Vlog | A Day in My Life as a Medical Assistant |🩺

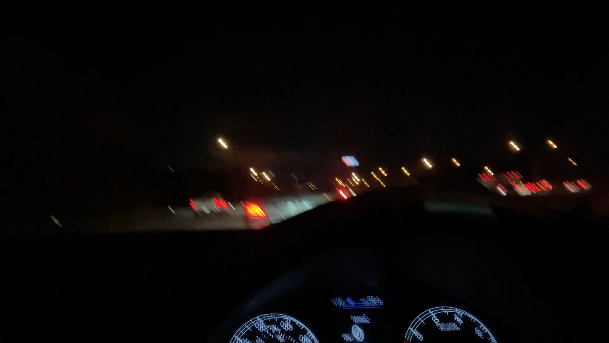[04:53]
traffic traffic traffic but yeah it's traffic and i'm happy because i was gonna be way i like being to